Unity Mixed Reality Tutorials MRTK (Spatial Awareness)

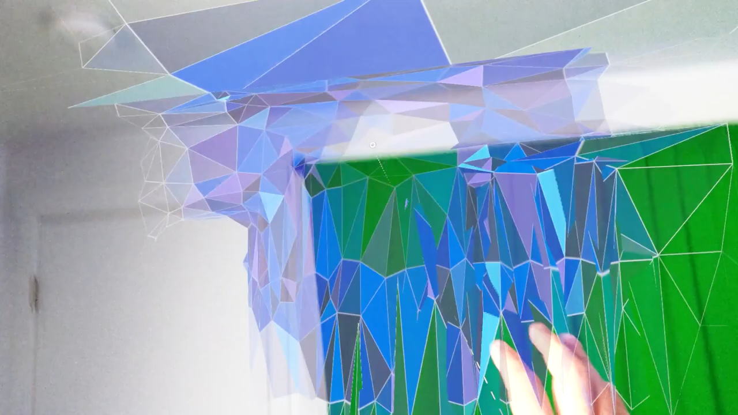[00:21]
because it created a map of the physical world it's going to allow you to basically place that picture
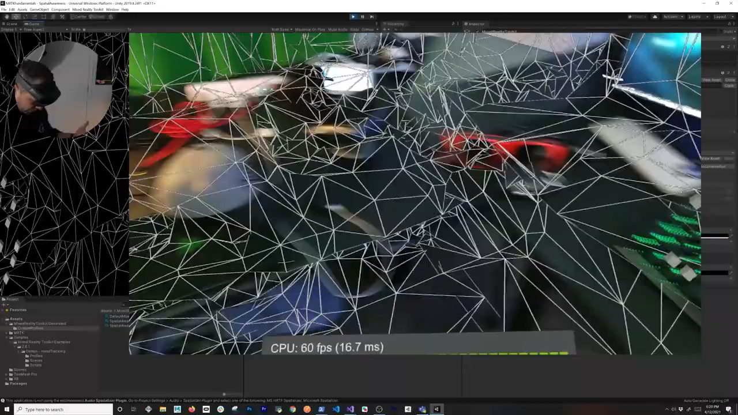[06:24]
there's a table there it's going to detect the surface i can also look at my hands which actually
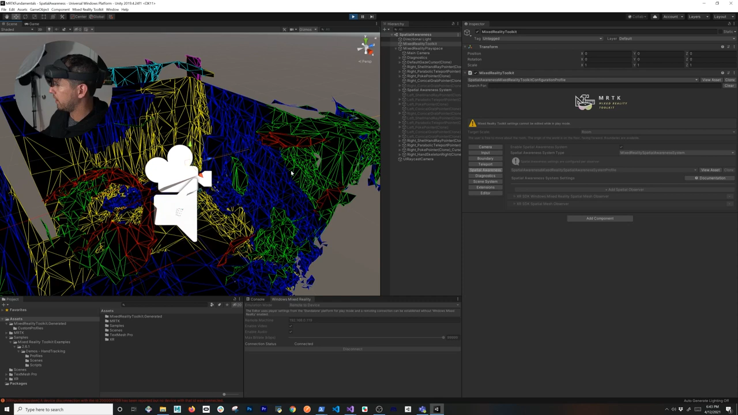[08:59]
here so kind of gives you a really cool indicator of where the walls
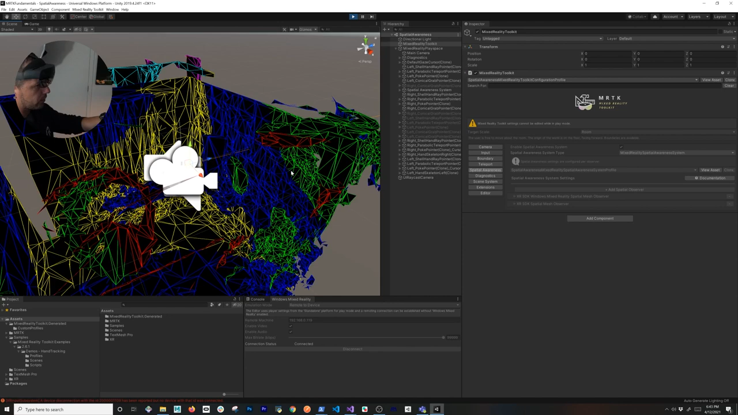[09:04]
are where you know where my table is i can also scan you can also see my hands
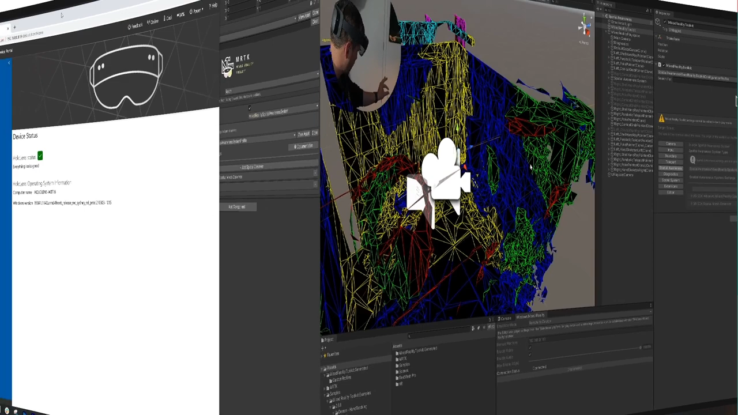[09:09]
so another thing that i also wanted to show you is how a mesh gets generated in real time and how we can download it so right now i'm connected to my device via
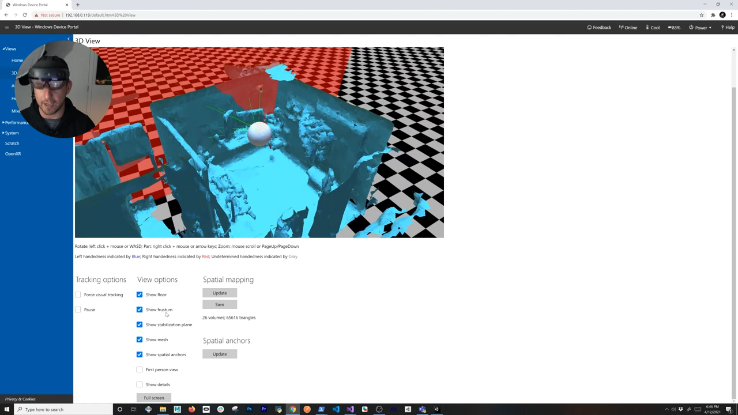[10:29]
think that looks better you can also look at show details i don't know what that gives me but it gives you you know different information about the mesh that is getting generated but the cool thing with this
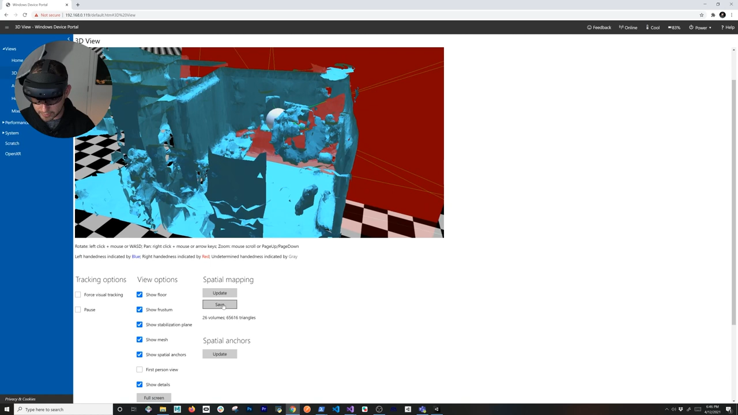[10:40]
if i wanted to save it i could just go ahead and hit save and like i said it's going to generate an obj